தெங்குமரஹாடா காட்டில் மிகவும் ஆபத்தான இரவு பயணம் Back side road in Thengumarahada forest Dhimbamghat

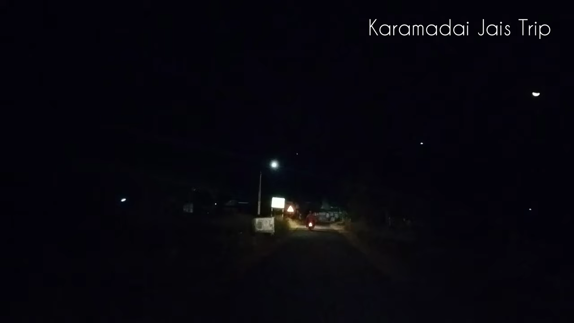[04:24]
ஆமாம் இப்போ வந்து நமக்கு அந்த லைட் வெளிச்சம் மட்டும் தான் தெரியுதுங்க, பகலில் பார்த்தா தெரியும். ஆமாம் ஆமாம். இப்போ ரோடு இப்படி போயிடுது,
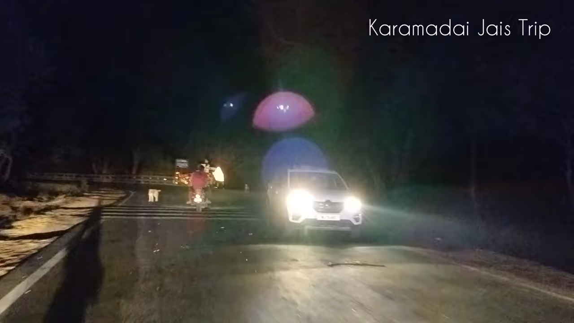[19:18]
இது இந்த பக்கம் வந்துங்க, இது போகிறதுங்க கொல்லைகால், கொல்லைகால் போகிற ரோடு.
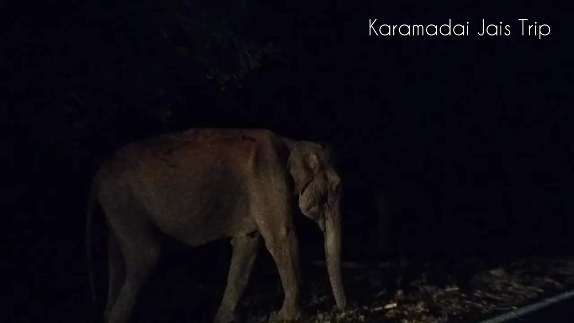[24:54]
ஓகே அவங்கள முன்னாடி விடலாம். மானு மானு மானு மானு உள்ள மானு. சரி ஓகே ஓகே ஓகே வேணாம் வேணாம்